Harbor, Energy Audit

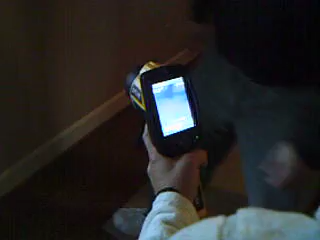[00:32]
Chances are, I don't know for sure, but there again, this is what they call a knee wall.
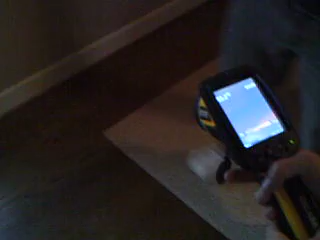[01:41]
And that's where air is coming up through it. Yeah, follow along. So, but if... Which is, I think, so smart.